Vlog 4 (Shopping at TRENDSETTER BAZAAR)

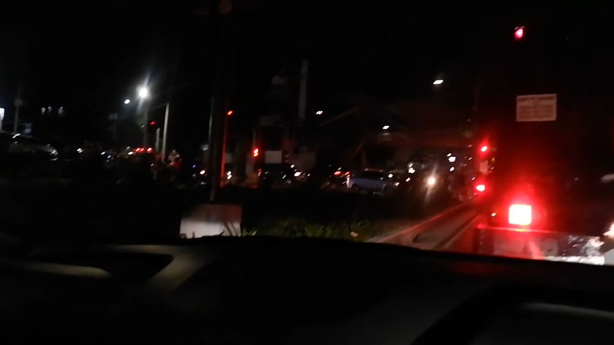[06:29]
OMG! Ano to? Traffic po ngayon, pero ay, ewan ko kung ano nangyari. There's something hindi ko alam. Ano yan?
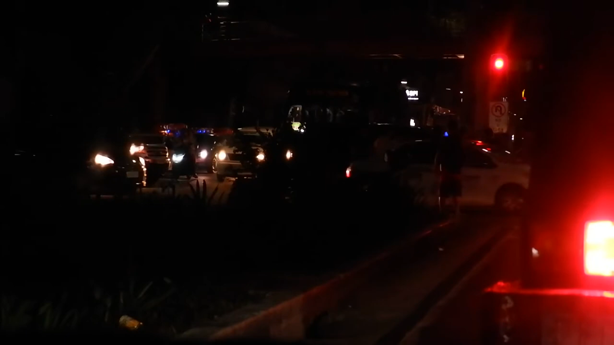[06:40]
Ano meron? Sumabog? Sumabog? Bakit may ano? May fire truck?
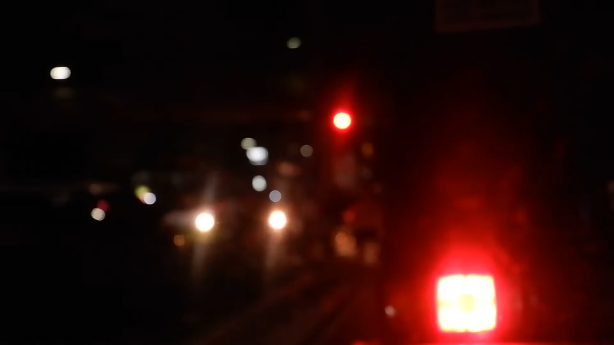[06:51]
Ano po dito sa may Ditwa Zone? Taxi ba yan? Ano yung nakabungguan?
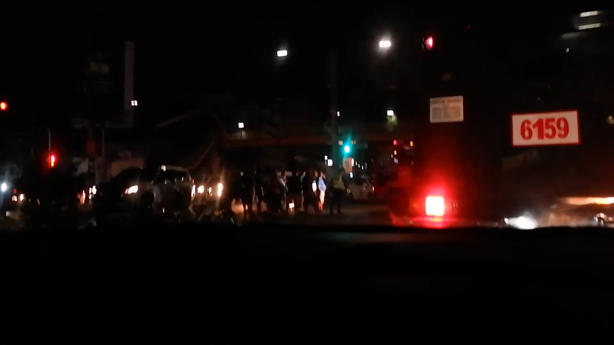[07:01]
Ayan guys, oh, nakikita niyo ba? Ano yung kabungguan? Asan yung ano? Driver? Asan yung subog yung salamin sa ano?